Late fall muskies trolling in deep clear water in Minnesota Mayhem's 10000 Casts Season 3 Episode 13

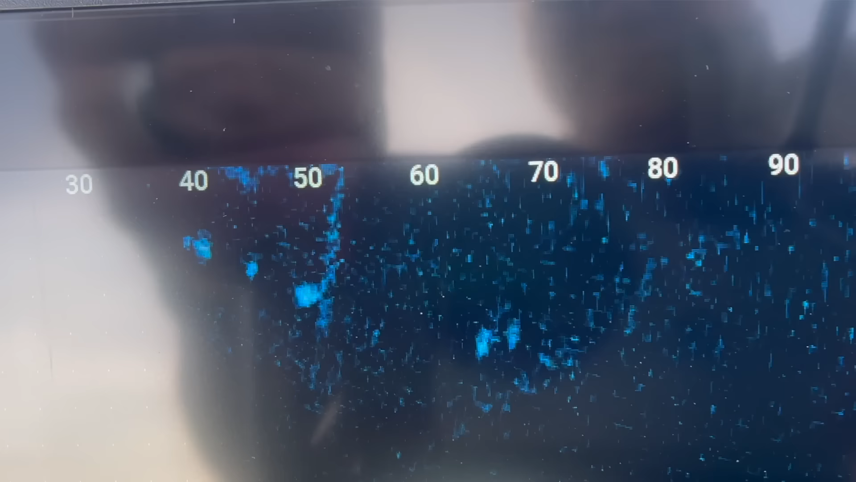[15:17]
It's coming up. And it came up. It backed off. Then it got back up on it and it was sitting there falling for a second. So I just went like this and made like two or three cranks. And then as soon as my hand came off that reel, the rod went.
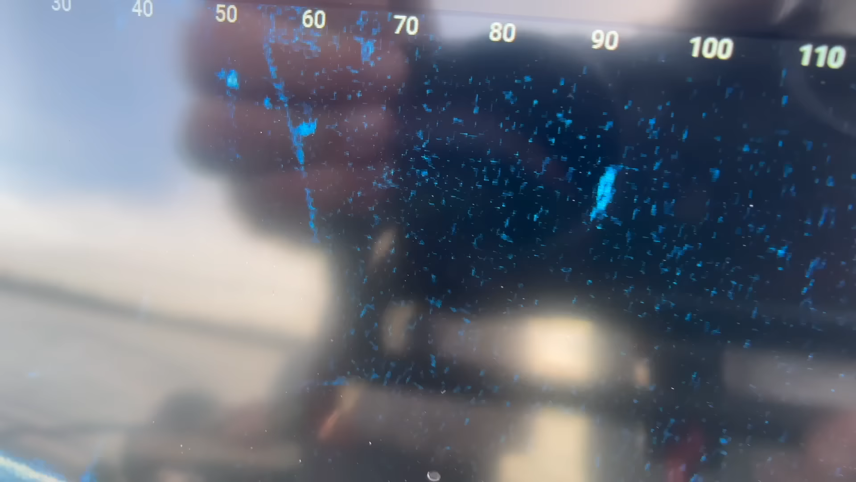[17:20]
Well we just interacted with another one. Bill was down on that rod doing a little bit of ripping, let a little line back.
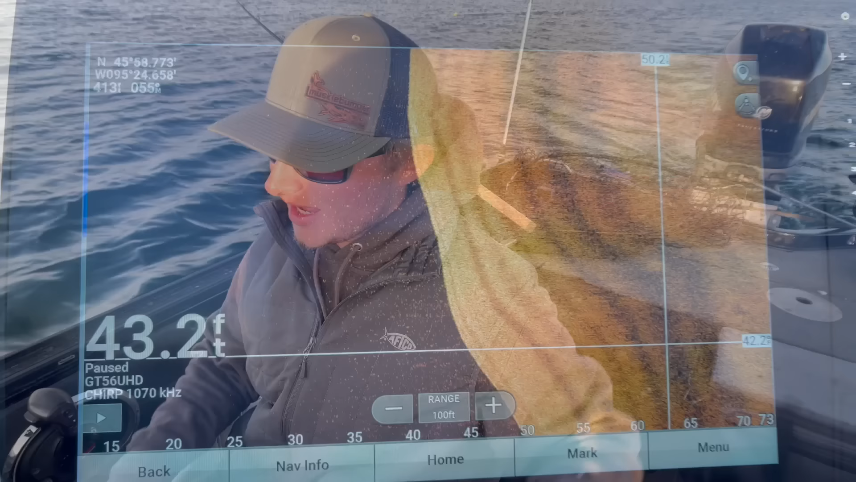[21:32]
On screen: depth 43.2 ft
That bait was on the outside of the boat. The fish was in a little bit deeper water than what we've seen all day.